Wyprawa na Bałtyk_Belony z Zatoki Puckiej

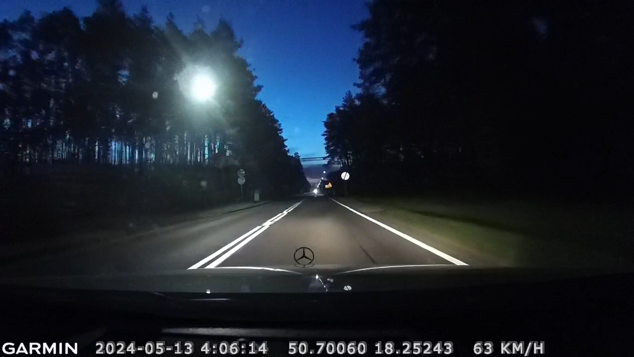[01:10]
Jest cicho, spokojnie. Zwierzaków w lesie nie widać. Ale my czekamy na wschód słońca. Na pewno go zobaczymy.